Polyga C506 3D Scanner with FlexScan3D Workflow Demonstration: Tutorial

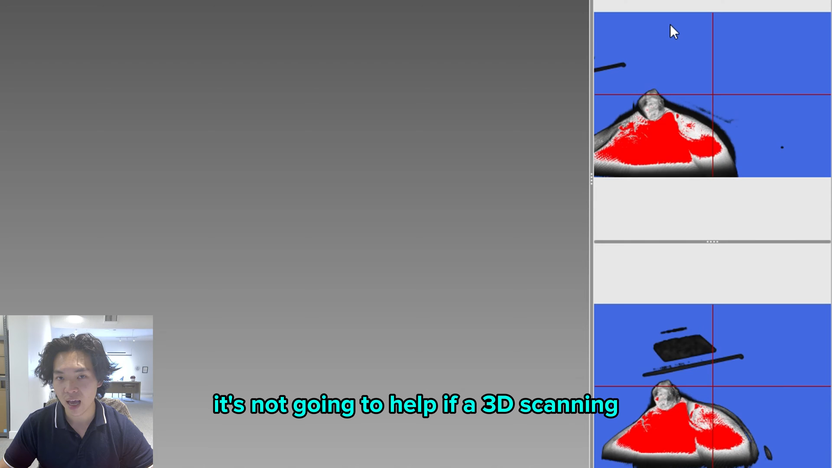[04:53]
Make sure to apply scan spray before you start scanning the object.
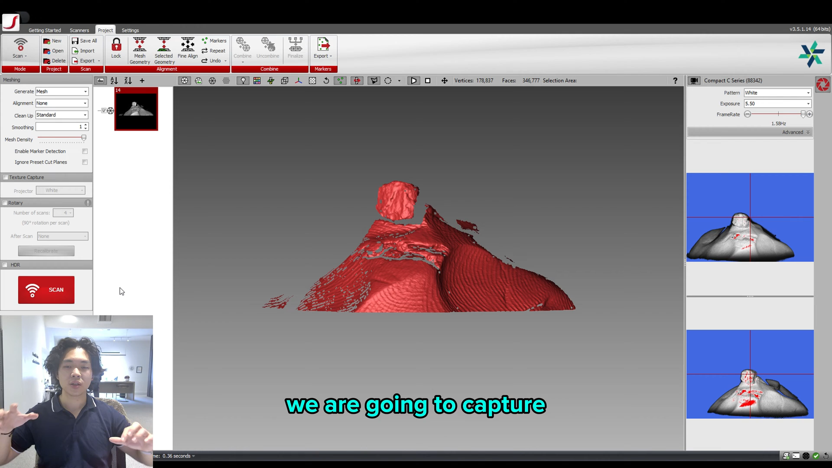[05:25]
combine all the captured images together into one 3D object.
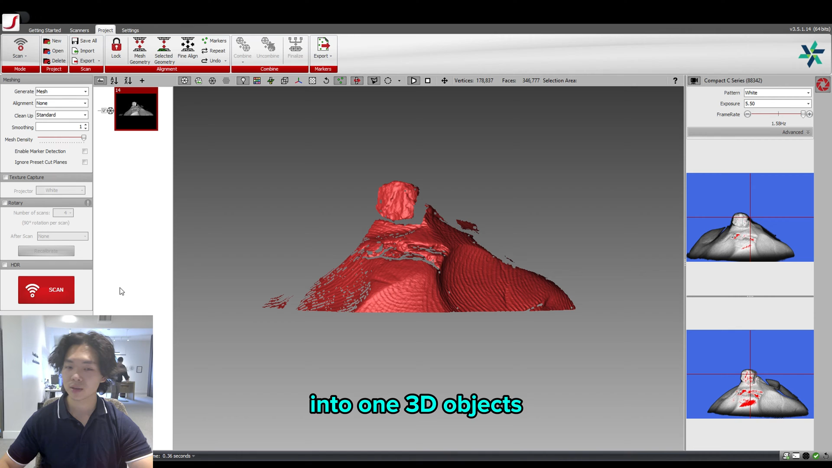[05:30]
So I will show you step by step in this case.
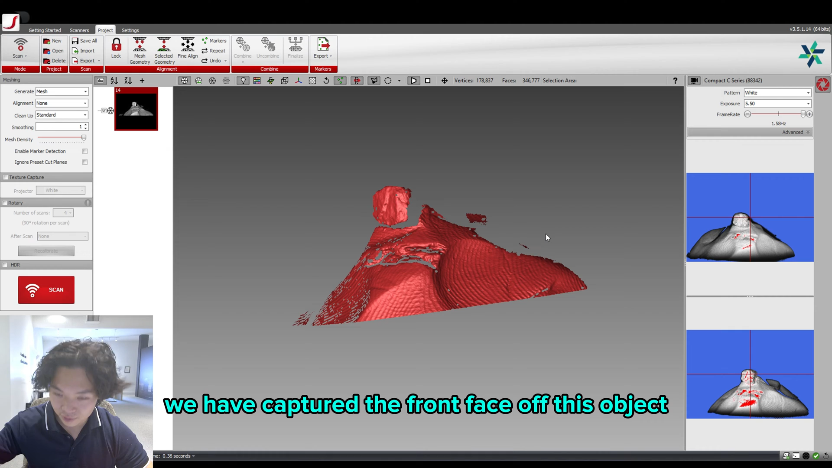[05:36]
For example, we have captured the front face of this object, and what we're going to do is that we're going to rotate it slightly, as you see on the viewfinder right here, on the right side.
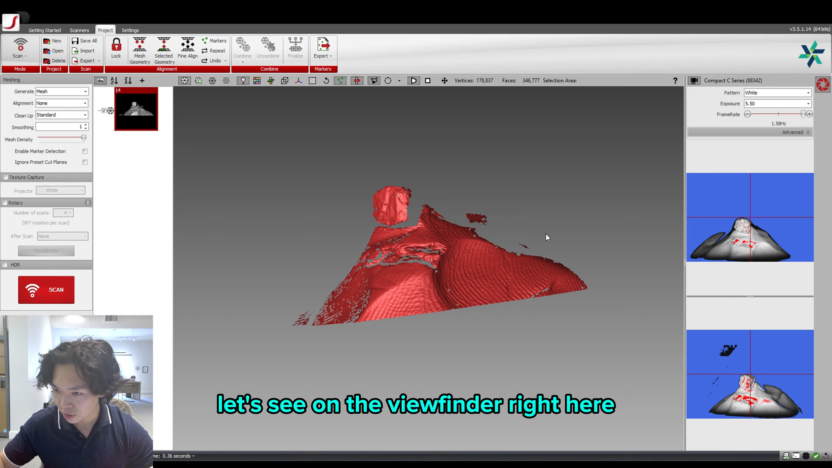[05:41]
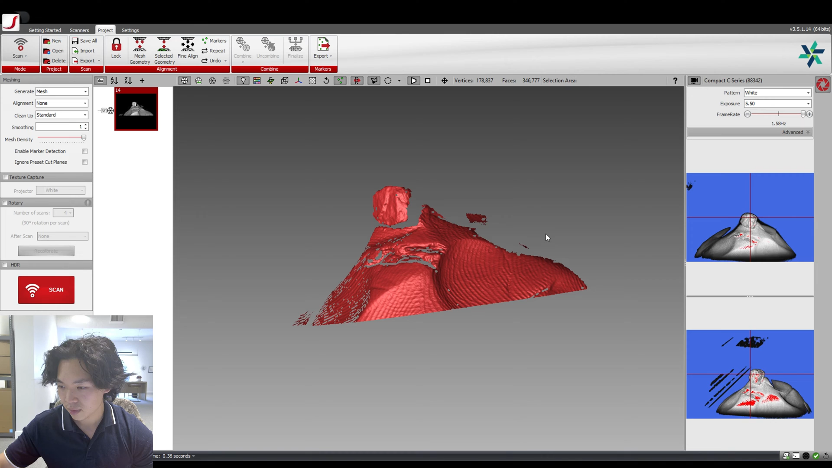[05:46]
And we're going to capture the second face of the objects.
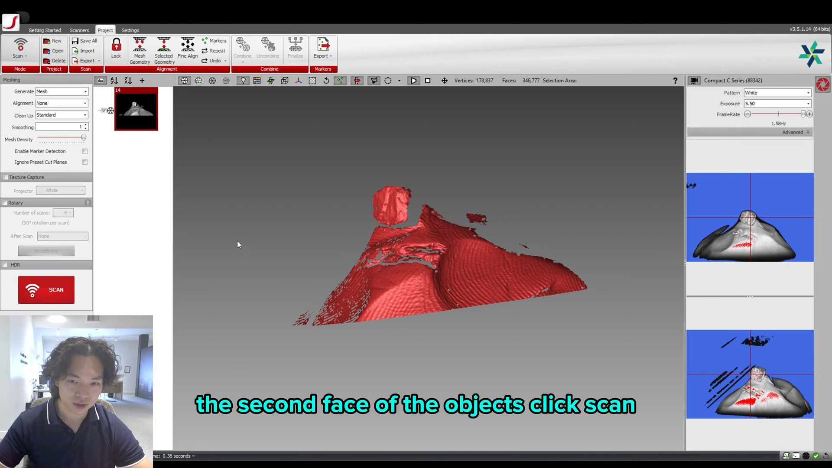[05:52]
Click scan.
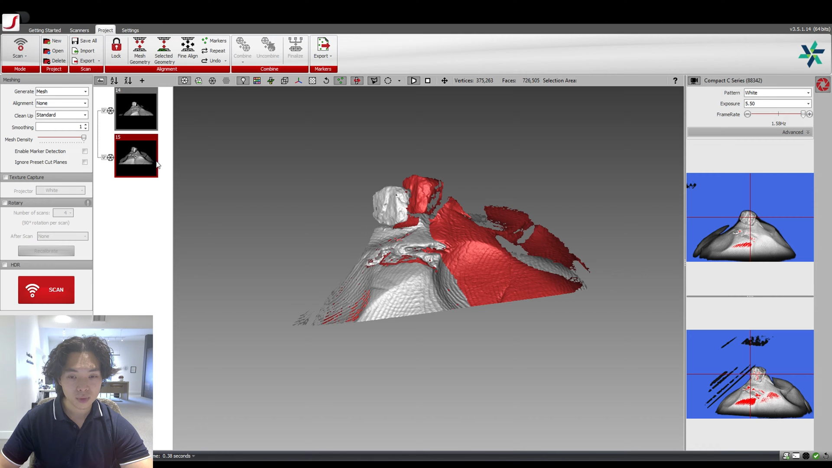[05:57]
And after that, we have two different faces of the objects, and we can align it using the geometry features of the modeling clip.
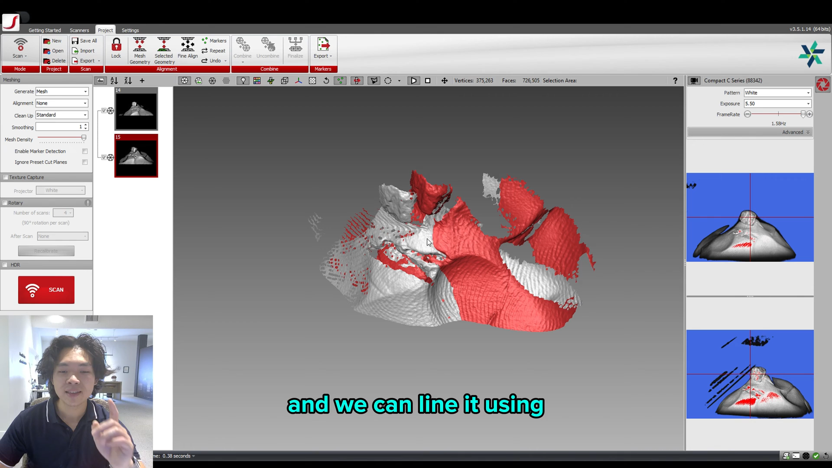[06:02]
To move the objects, just hold the ALT key on your keyboard,
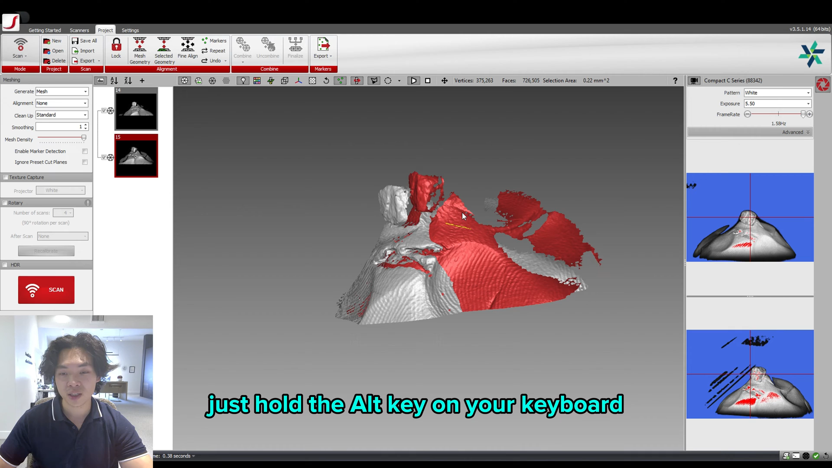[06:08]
and click the left mouse key to move the objects, as you see in the screen right here.
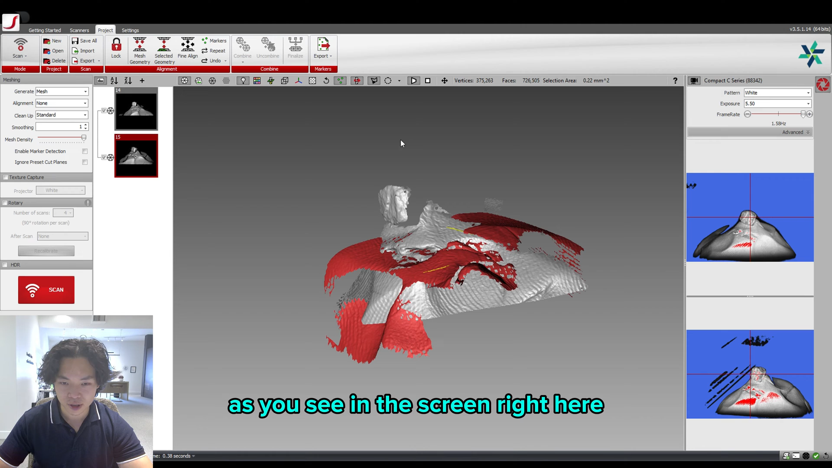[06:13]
You can hold ALT plus SHIFT to rotate the objects,
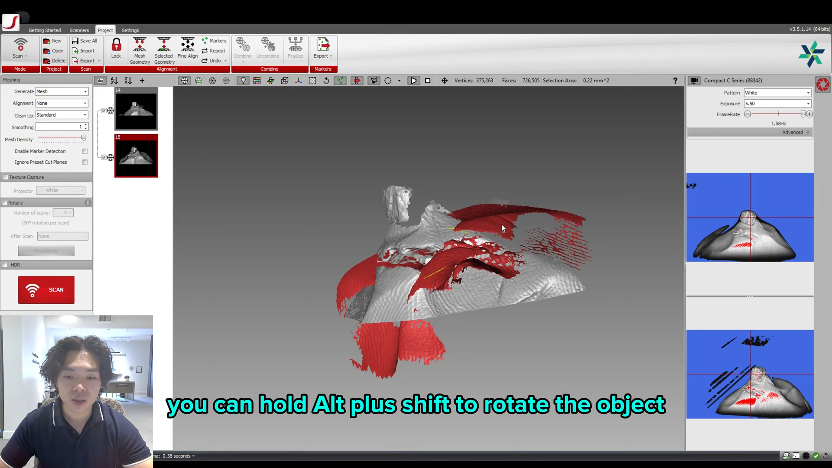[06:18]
then you can
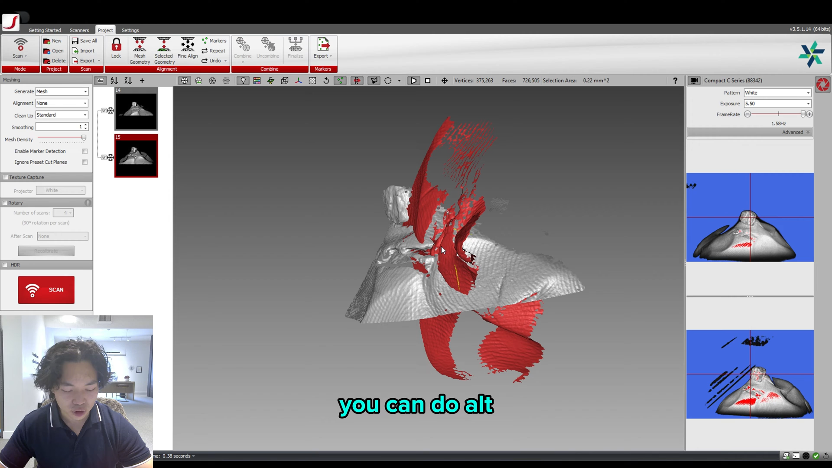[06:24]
do ALT and SHIFT and mouse click to bring it front and back.
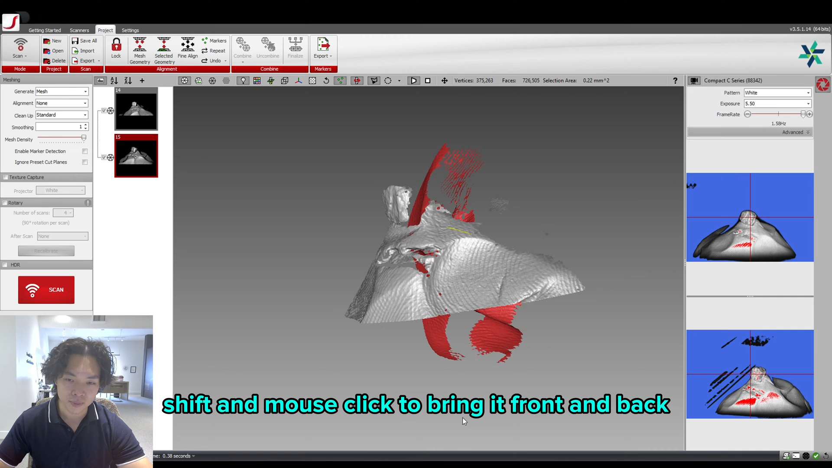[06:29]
If you wish to move the object around for alignment purposes,
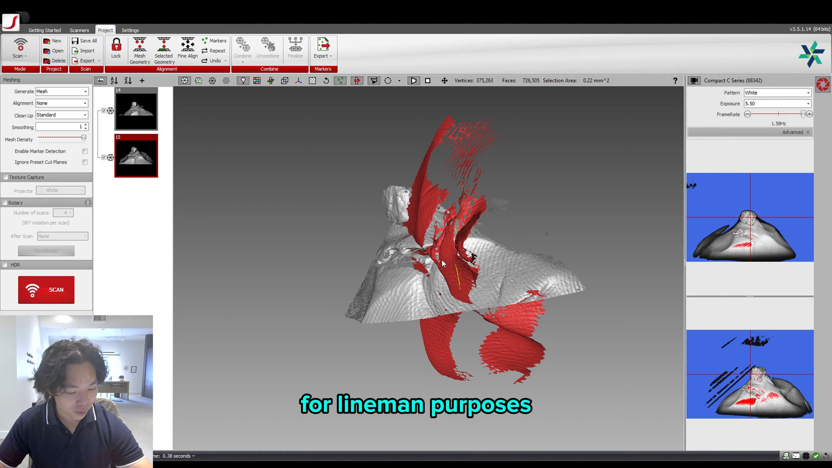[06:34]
just hold ALT and mouse click in the middle.
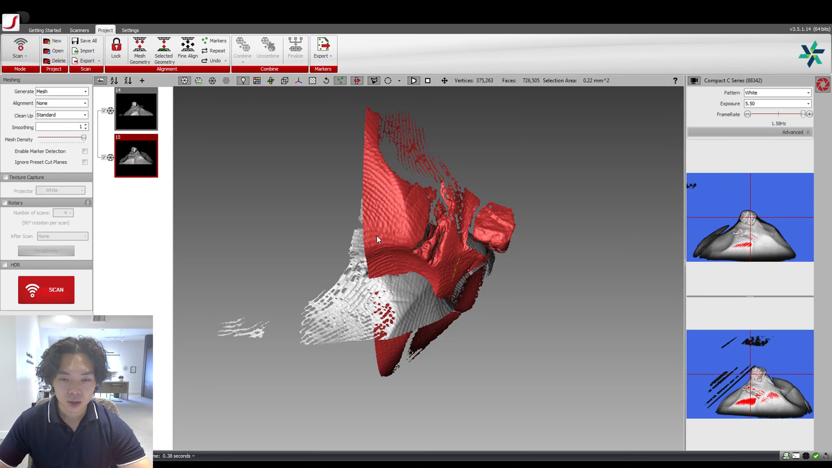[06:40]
So you can check all these detailed instructions on the FlexScan 3D menu online.
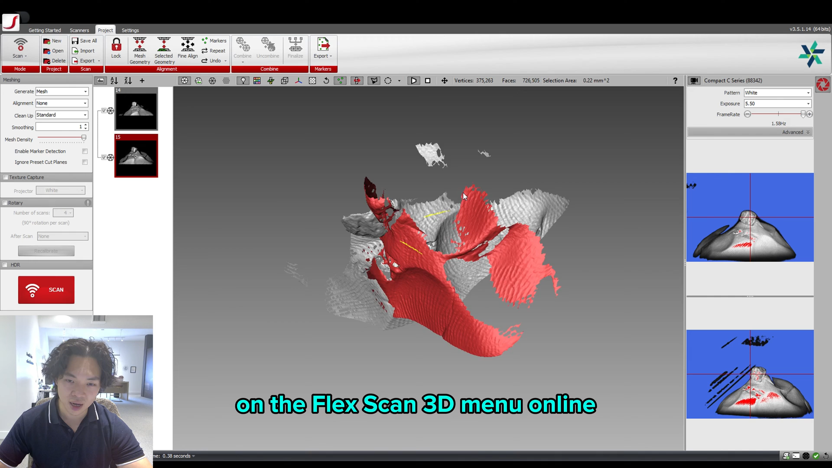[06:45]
We have the link in the description.
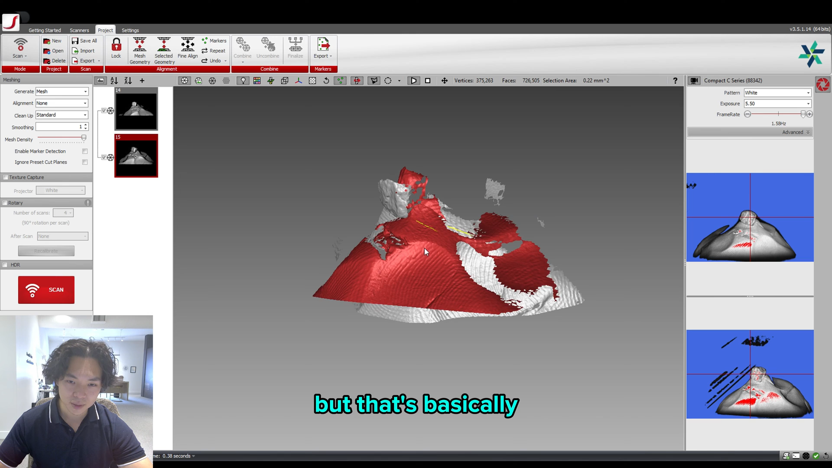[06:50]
But that's basically the basic control of what you get with FlexScan 3D.
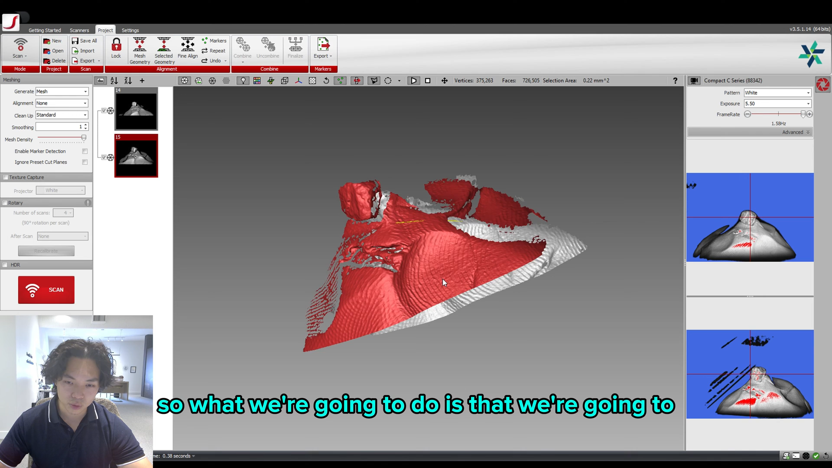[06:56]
So what we're going to do is that we're going to align the features of the modeling clay.
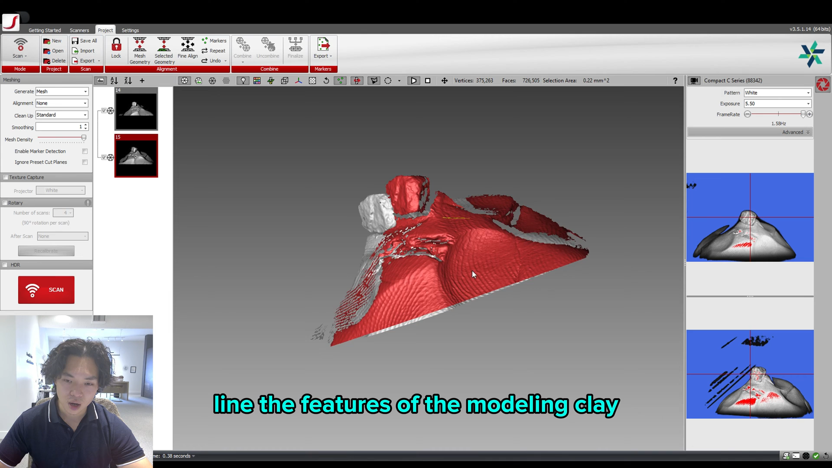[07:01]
As you see, the fingerprint right here is a really good indication of that.
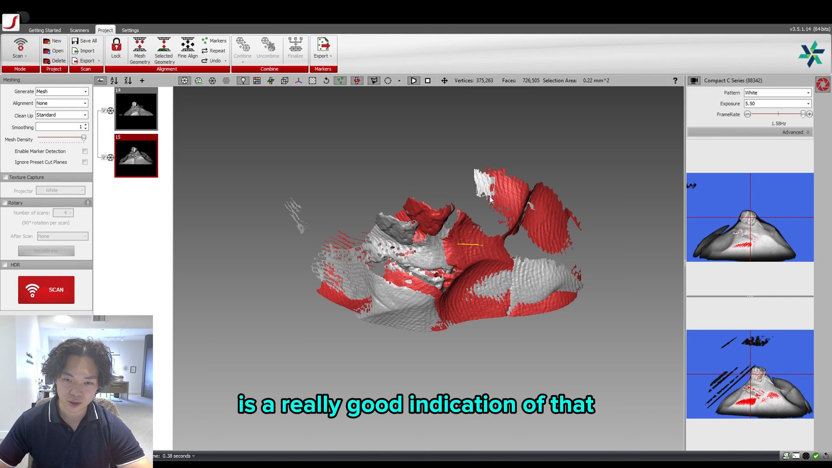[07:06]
And we're going to select these two using CTRL
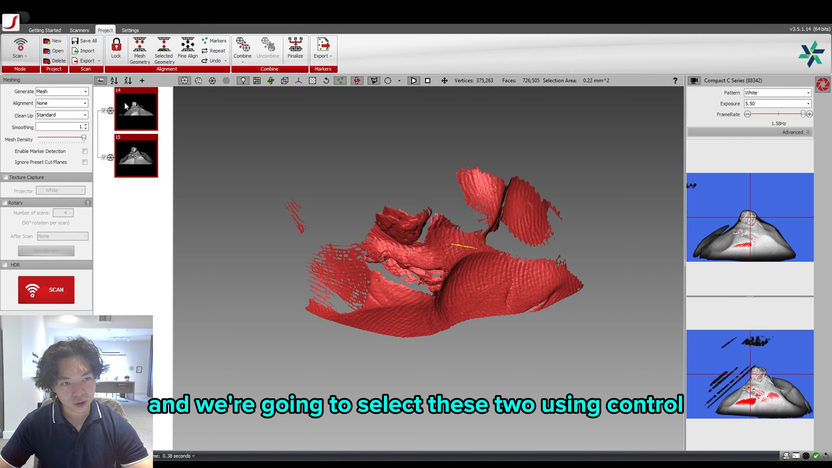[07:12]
and left click and click select geometry. And bang!
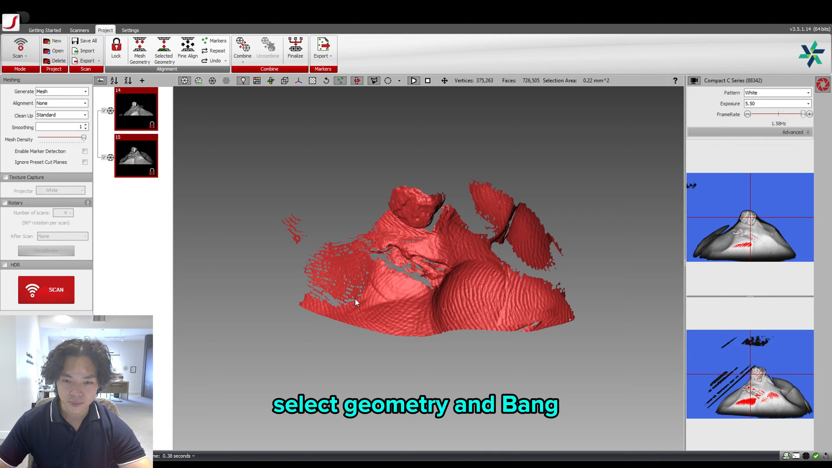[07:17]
This is how you get the capture of the rock.